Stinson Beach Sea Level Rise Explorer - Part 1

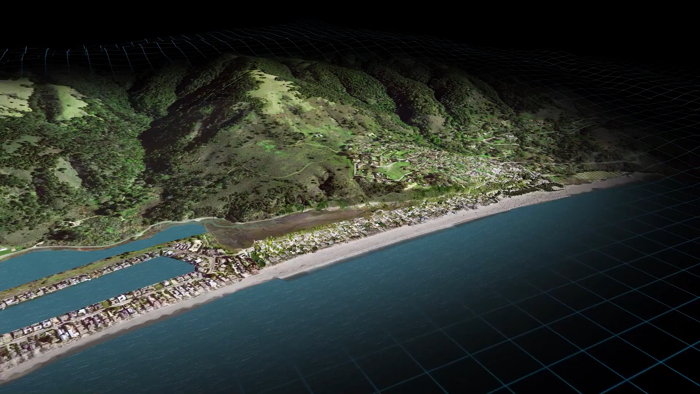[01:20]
Here you can see the creek and lagoon, the beach houses,
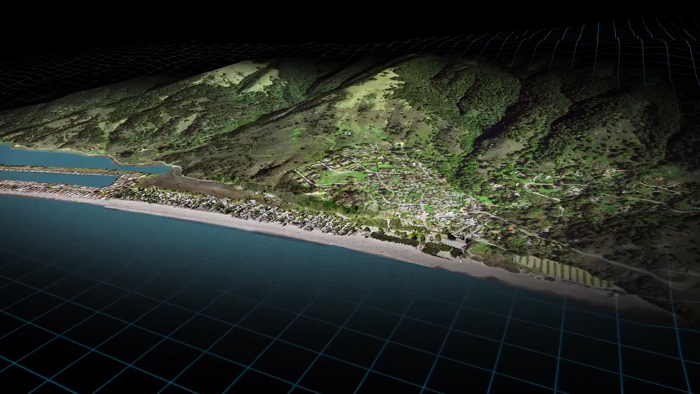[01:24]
as well as Highway 1 and the Calle de Arroyo access road. Let's take a look at how sea level rise could impact Stinson.